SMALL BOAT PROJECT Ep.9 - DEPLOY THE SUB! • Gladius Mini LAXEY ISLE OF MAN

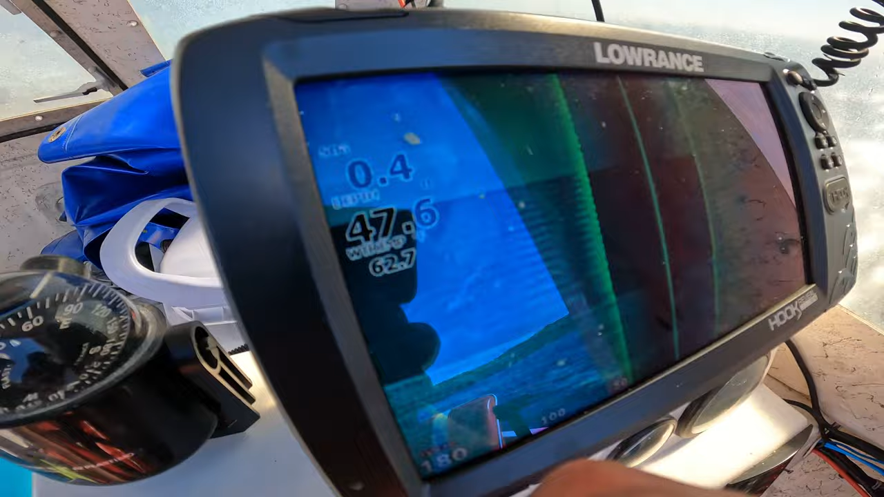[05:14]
So we are, I can't see that. We've got about 50 feet here. We're in the middle of the bay.
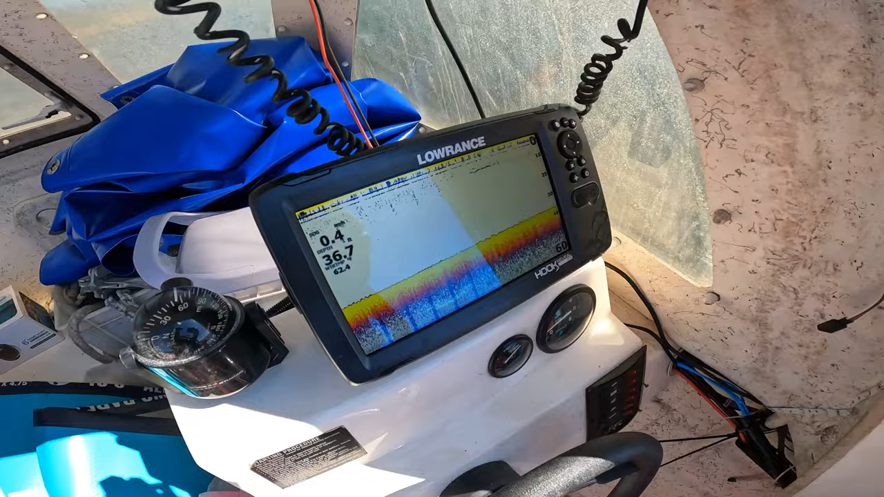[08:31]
Fish finder. But to be fair. For a first deployment from the boat. Once we start chumming waters. And going to like reefs and shipwrecks.